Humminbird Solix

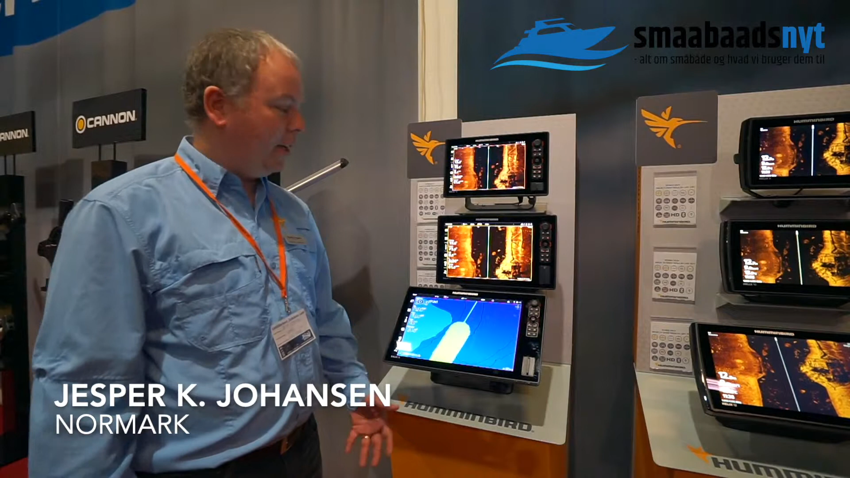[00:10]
Her har vi Solex-serien i generation 2, som er en opgraderet version af 1'eren. Den har fået hurtigere processer og hurtigere menufunktioner. Det vil sige, at hvis man skal skifte menuen, så kan man bare trykke her. Så kommer menuen op her, og så kan man lynhurtigt skifte fra det ene til det andet. Her har vi 360 grader,
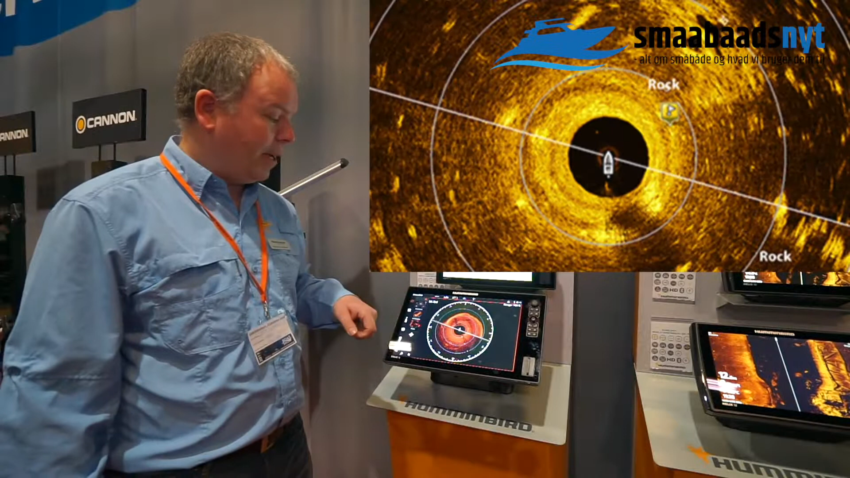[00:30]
som ser 360 grader rundt om båden.
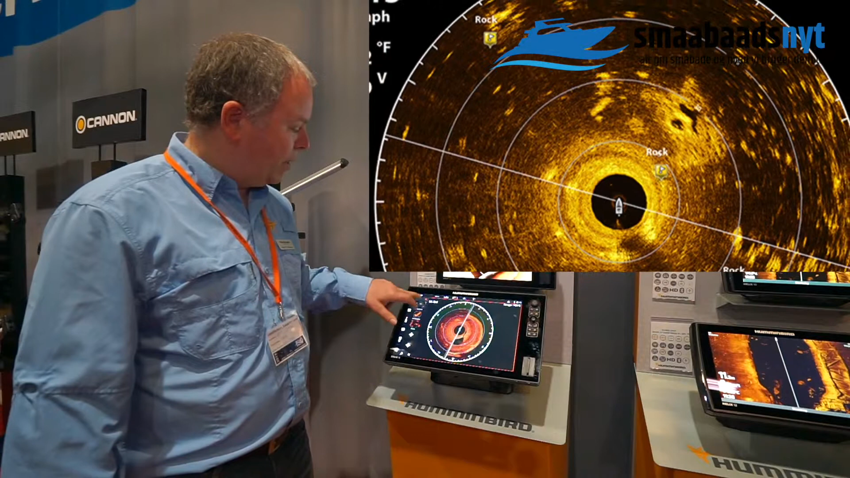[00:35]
Vi kan skifte tilbage til kortdelen. Her er den ved at lave sit eget dybtekort.
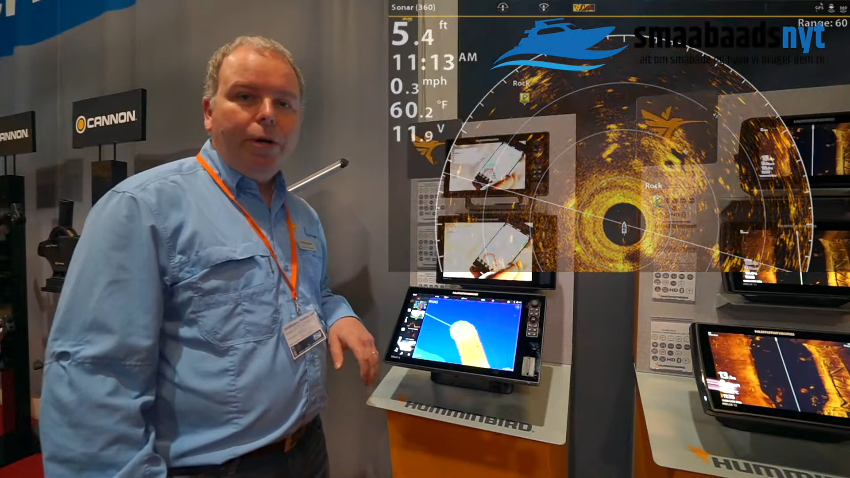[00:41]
On screen: depth 5.4 ft, water 60.2°F, speed 0.3 mph
Det er en kæmpe fordel, fordi kobler man den så sammen med en MinGota Ultera motor med Link, så kan man faktisk få den til at følge de her dybtekurver. Man kan også lave det, der hedder circle mode.
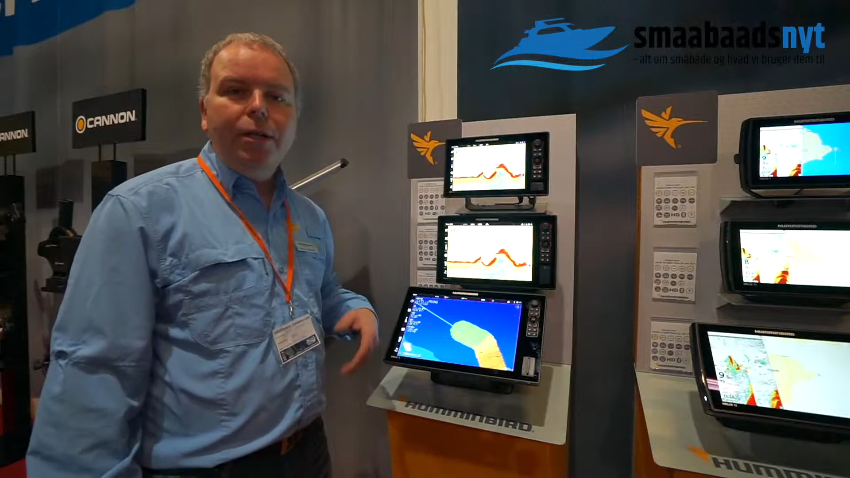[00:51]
Det vil sige, at man kan sejle rundt om et vrag og simpelthen gennemteste det med pirker osv. og virkelig fange alle de fester, der er der. Så det er hammerende effektivt. Der er masser af data, man kan få ind her. Der er både navigationsdata, der er NEMA 2000 indbygget i. Her har man fjernbetjening til iPilot'en også, eller slå rolt til MinGota'en. Man kan koble musik til den, hvis ikke man har nok musik i fiskehjulets udløb.
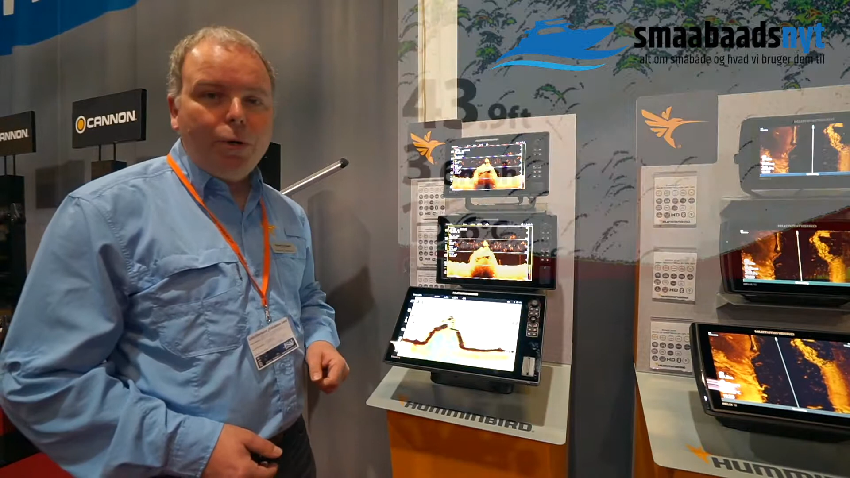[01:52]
Knald hammerende godt billede. Sender ud i noget nyt, der hedder Spectrum Turb. De har lavet deres egen transducer.
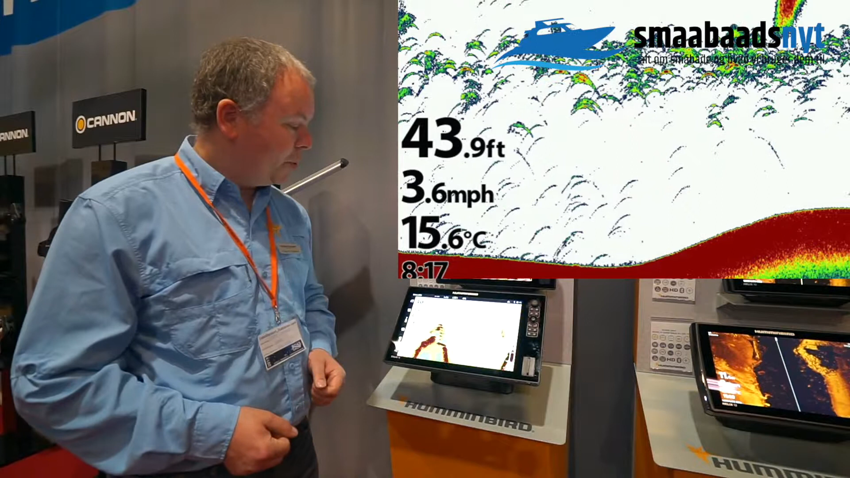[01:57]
On screen: depth 43.9 ft, water 15.6°C, speed 3.6 mph
Det er virkelig nogle sindssyge billeder, man får.
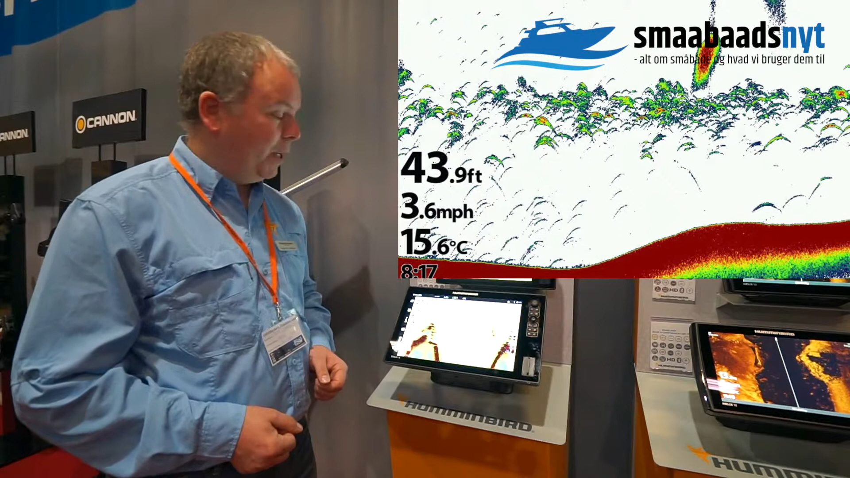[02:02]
On screen: depth 43.9 ft, water 15.6°C, speed 3.6 mph
Og nogle fiskebuere, der siger bare to. Hvis man gerne vil have de kombineret med lidt andre ting, som down image eller så videre, så kan man selv gå ind og kombinere sine billeder. Man kan lige trykke ny visning her. Jeg kan lige have lov at tænke lidt her. Der, vi kan godt lige bruge den her. Vi ville godt have en stor ekoløjs del på. Så tager vi lige den her sådan en kort, sådan vi kan se hvor vi er henne. Så trykker vi lige gem.